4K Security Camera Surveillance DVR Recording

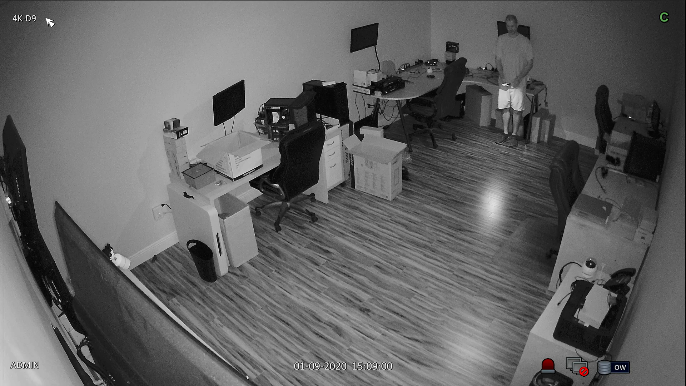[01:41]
We are still looking at 4k resolution at 15 frames per second because this is still the live security camera view. This is what the live camera view will look like using a 4k monitor connected to the 4k iDVR surveillance DVR and our new 4k over coax cameras. The DVR is still recording and we'll play back the recorded video surveillance footage next.
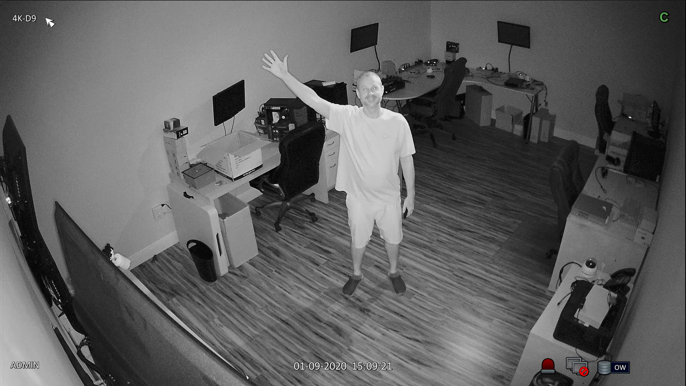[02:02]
By the way this is the 4k camera that is being used to capture this video. It is our 4k-D9 turret style dome camera.
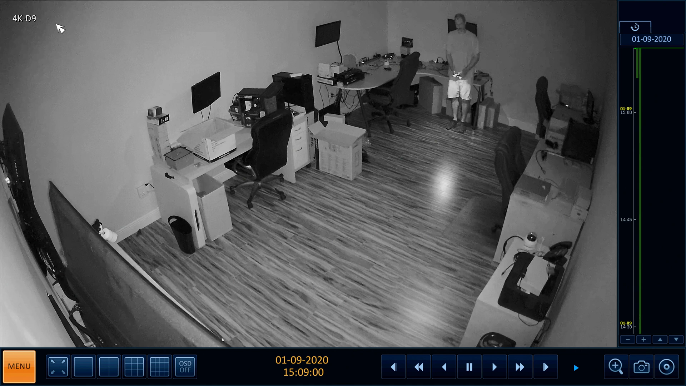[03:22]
Here is the infrared night vision footage that was recorded. This is still 4k resolution at 8 frames per second. In case you are wondering what I am doing with the light on my phone, the room is completely dark. I was using the flashlight on my iPhone so that I could see where I was walking. Then I turned the flashlight off and the screen off so there is zero light in the room.